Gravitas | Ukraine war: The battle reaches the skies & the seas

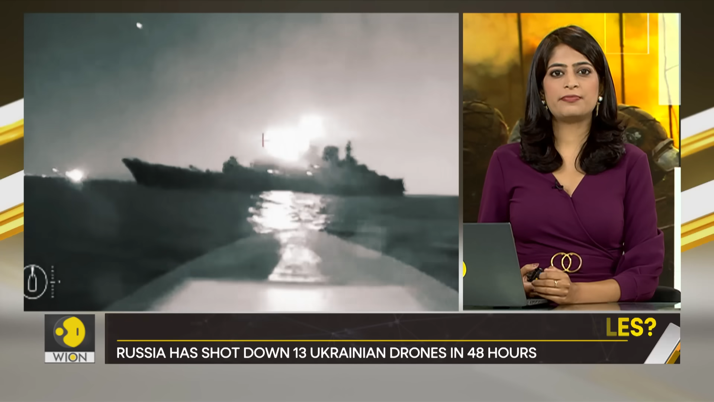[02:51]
They show a maritime Ukrainian drone attacking a Russian ship. The ship is thought to be the Onigorsky Korniak.